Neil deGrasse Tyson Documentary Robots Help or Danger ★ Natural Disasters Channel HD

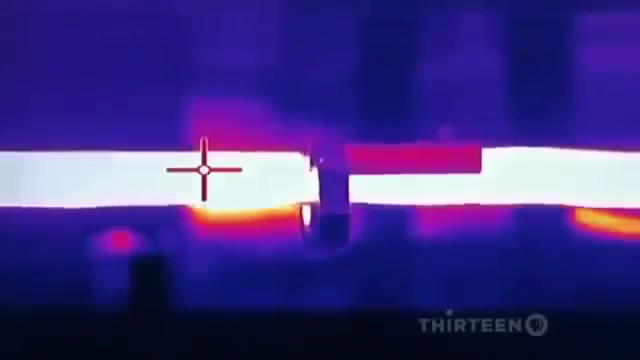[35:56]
Not only that... When a line sags, it gets closer to the ground.